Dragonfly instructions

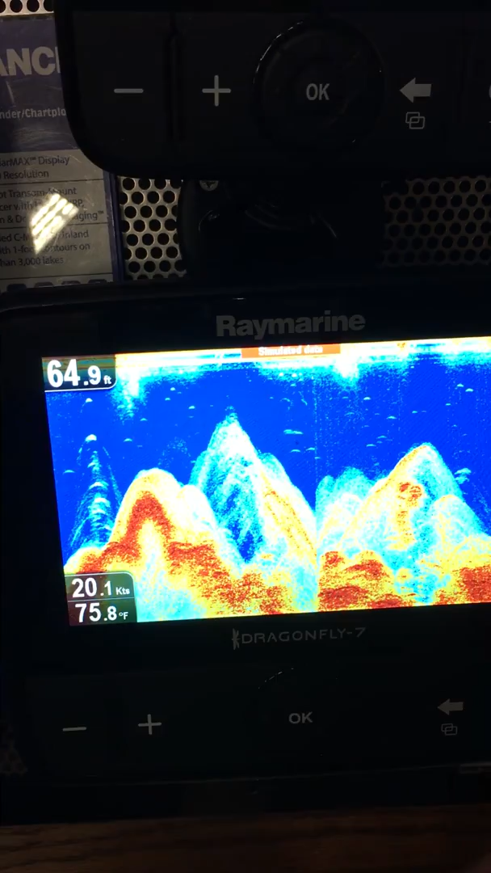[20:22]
On screen: depth 64.9 ft, water 75.8°F, speed 20.1 kn
So this is in simulator mode, but this is, I usually don't, you don't have to do a whole lot of trying to dial these things in.
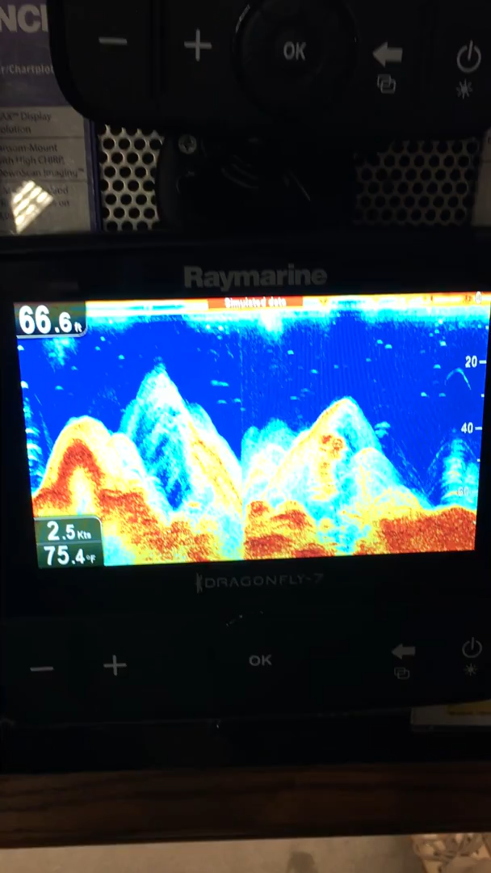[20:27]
On screen: depth 66.6 ft, water 75.4°F, speed 2.5 kn
Most of these things that come out of the box, you don't have to do a whole lot with sensitivity.
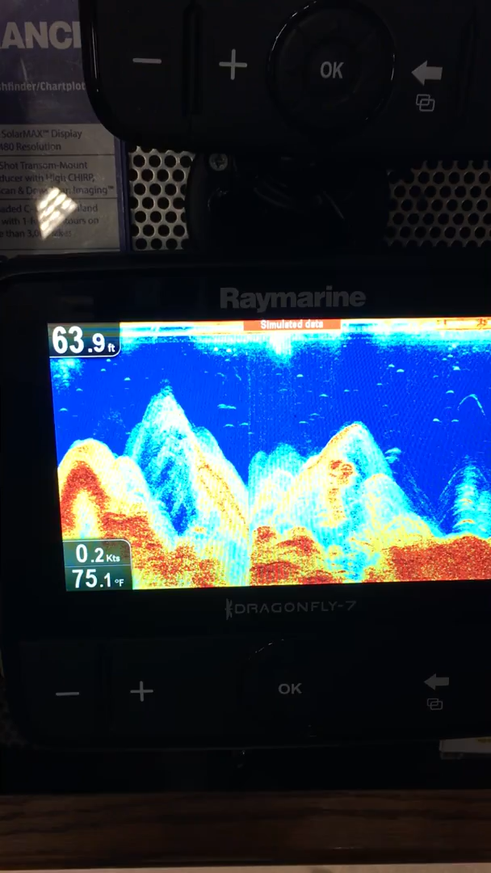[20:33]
On screen: depth 63.9 ft, water 75.1°F, speed 0.2 kn
And what you're going to see here is like these guys up here, this is actually some fish.
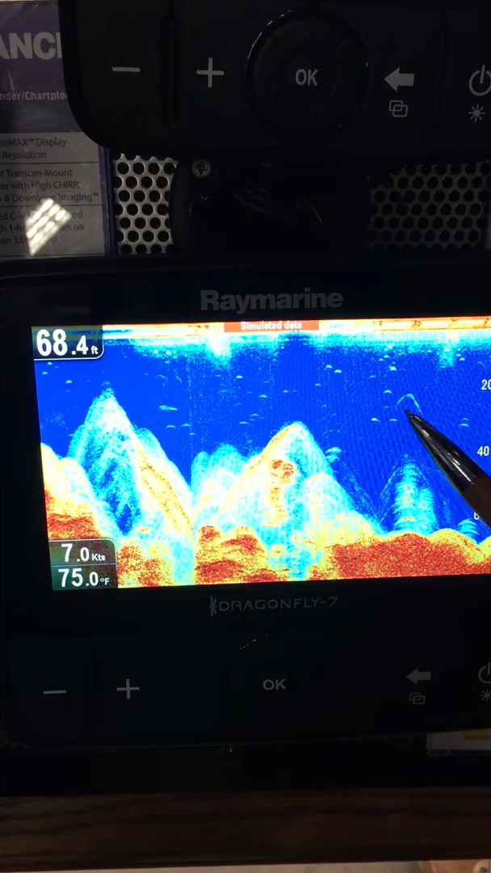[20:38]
On screen: depth 68.4 ft, water 75.0°F, speed 7.0 kn
This is fish. This is fish. These vertical arches like this, actually, I'm going to actually go to a split screen.
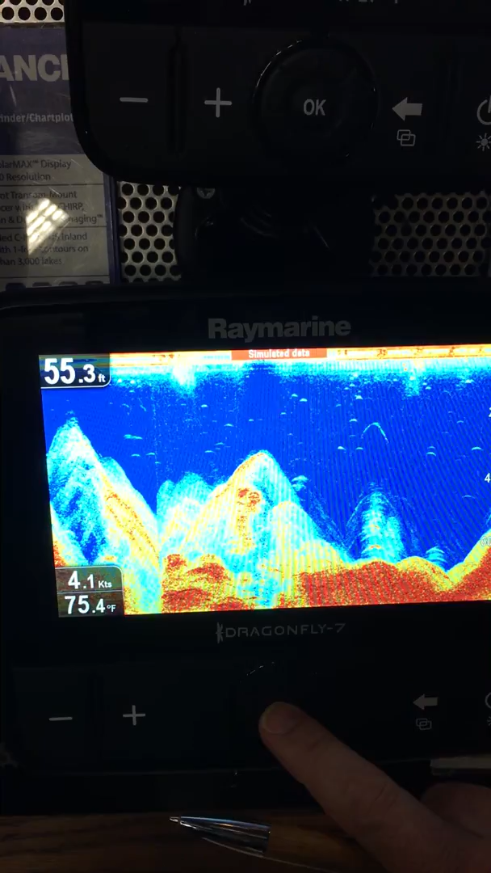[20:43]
On screen: depth 55.3 ft, water 75.4°F, speed 4.1 kn
I'm going to show you the differences. I'm going to run both of them simultaneously, and you can kind of see the differences.
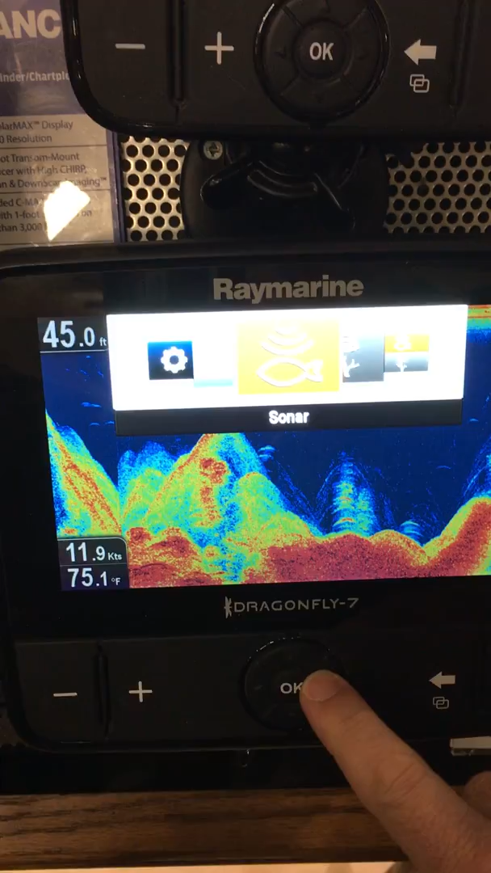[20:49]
On screen: depth 45.0 ft, water 75.1°F, speed 11.9 kn
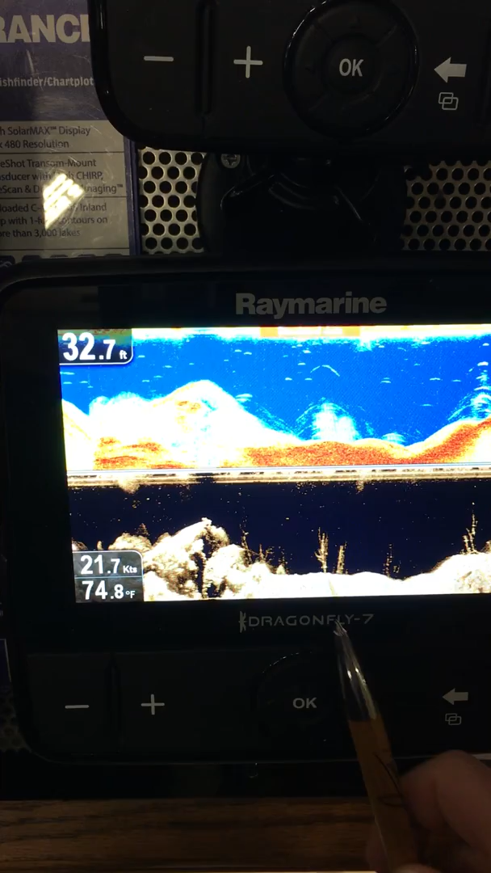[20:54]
On screen: depth 32.7 ft, water 74.8°F, speed 21.7 kn
So you see on the bottom here, these screens are identical. They're both showing you the exact same thing.
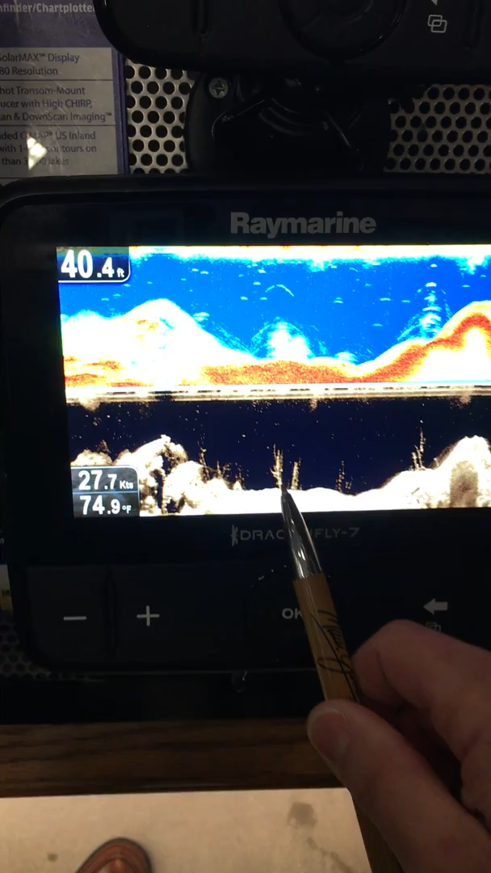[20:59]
On screen: depth 40.4 ft, water 74.9°F, speed 27.7 kn
So this, you can see on your down vision, is actually standing timber. Right? You can see that clear as day.
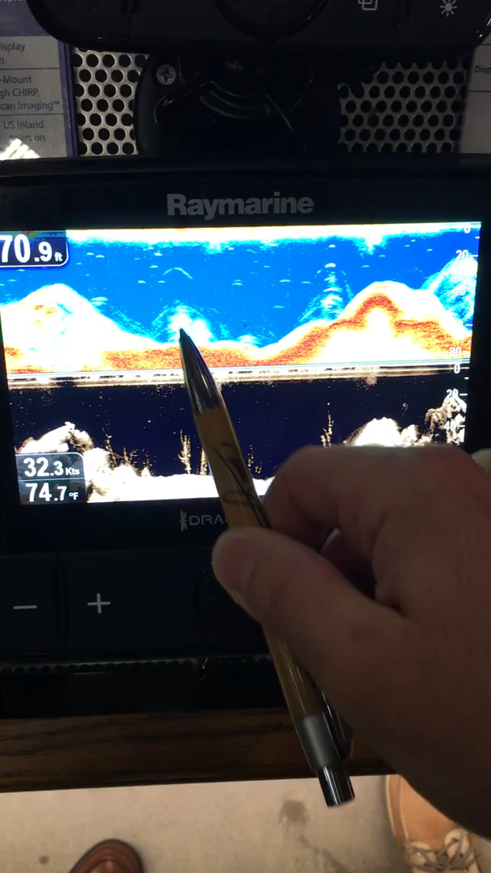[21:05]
On screen: depth 70.9 ft, water 74.7°F, speed 32.3 kn
Up here, it almost kind of looks like it could be a school of fish. Right? But you can come down here and see it's actually standing timber.
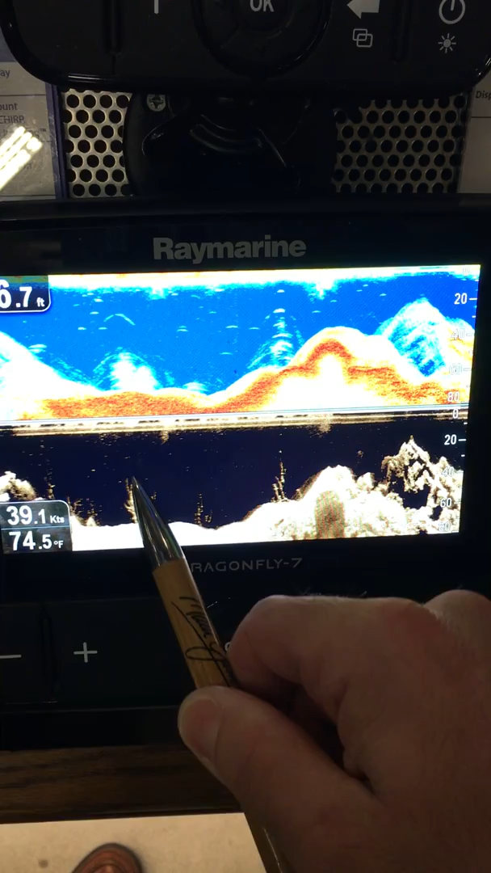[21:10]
On screen: water 74.5°F, speed 39.1 kn
See these little white dots up here? These little dots, those are the fish that are suspended in the water column.
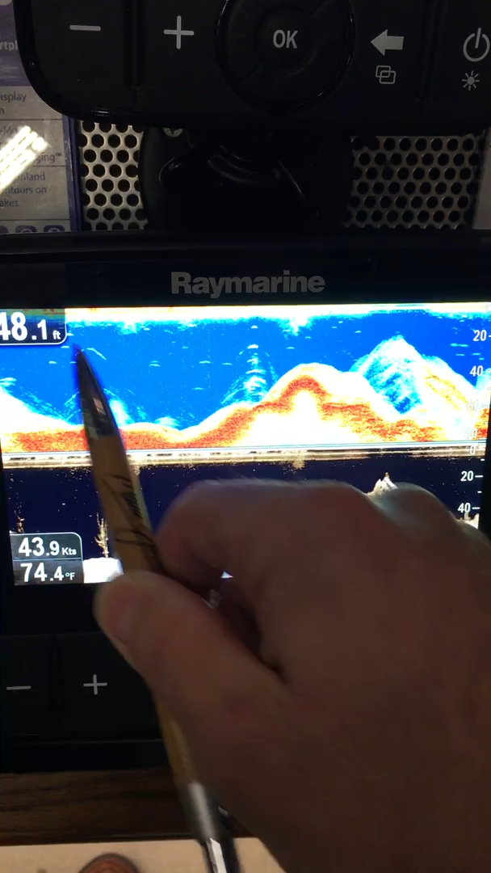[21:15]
On screen: water 74.4°F, speed 43.9 kn
Okay? And then you can also have like, that little white dot there, that is probably a fish that is spending right above the standing timber.
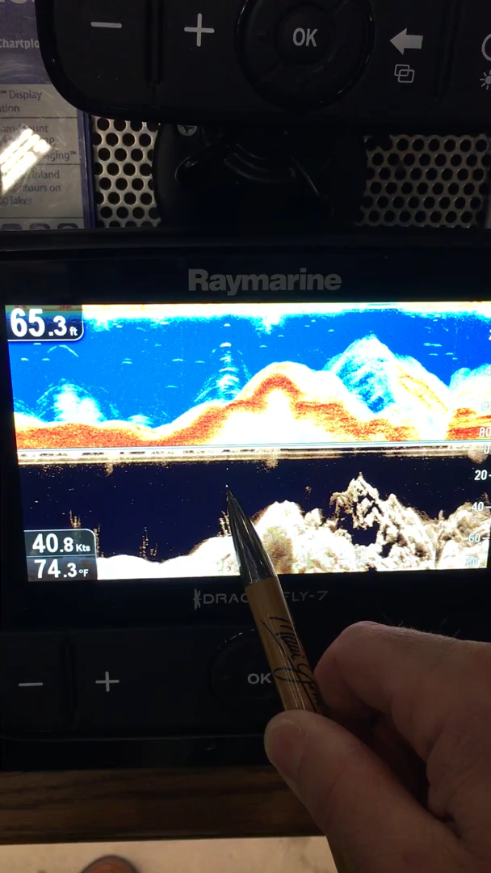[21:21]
On screen: depth 65.3 ft, water 74.3°F, speed 40.8 kn
And then you can see it up here as well.
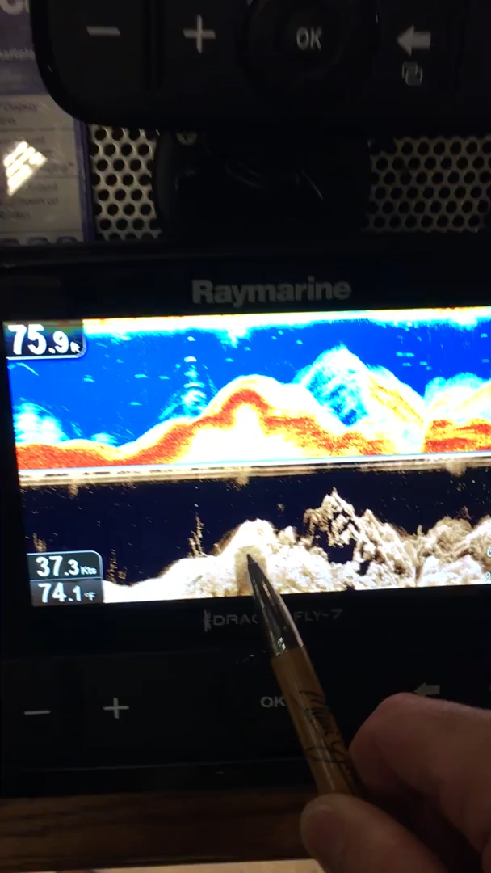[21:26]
On screen: water 74.1°F, speed 37.3 kn
But again, it's easier to see here, what you're looking at on the bottom.
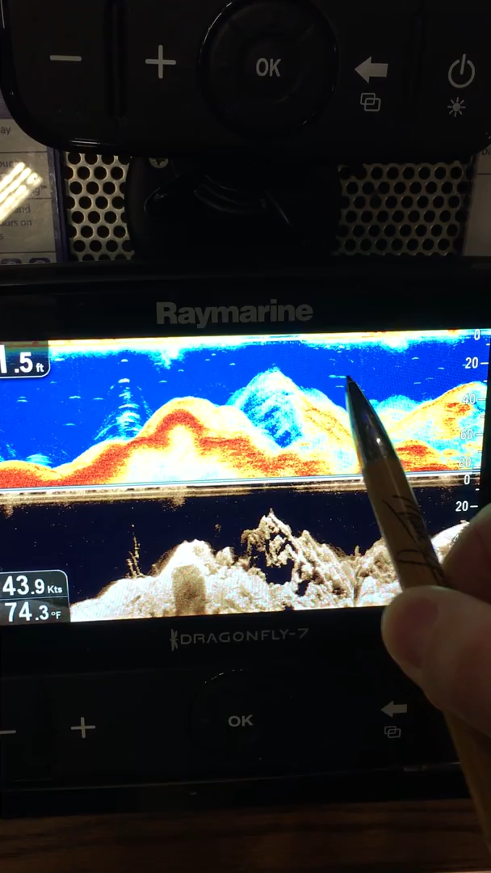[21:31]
On screen: water 74.3°F, speed 43.9 kn
But this, these stuff up here shows you, it's a little easier to see stuff in the water column here than it is there.
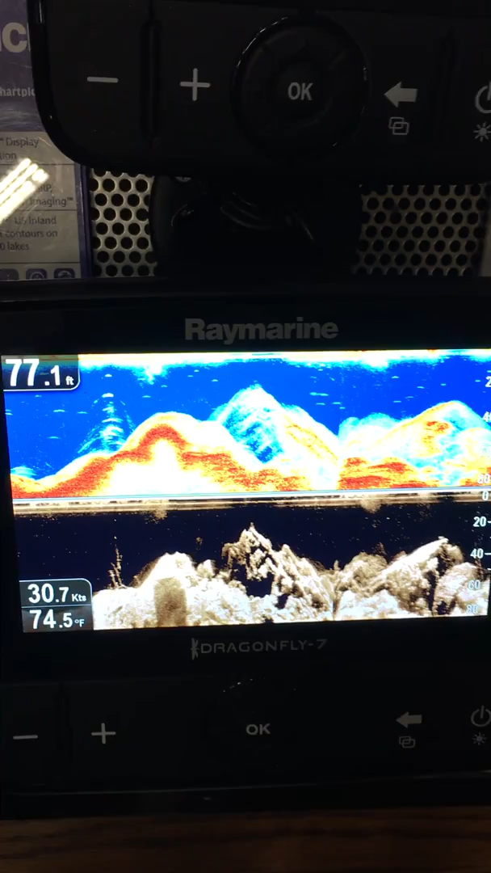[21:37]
On screen: depth 77.1 ft, water 74.5°F, speed 30.7 kn
I saw something, and I just want to clarify. I saw something to show that the bass, bass were all on the bottom.